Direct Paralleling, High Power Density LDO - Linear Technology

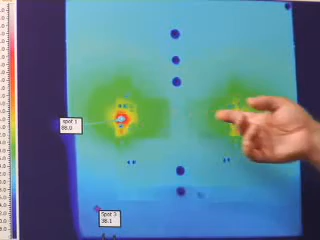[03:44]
They're only about two inches apart and I've taken a thermograph of the device looking at the temperature rise of each device.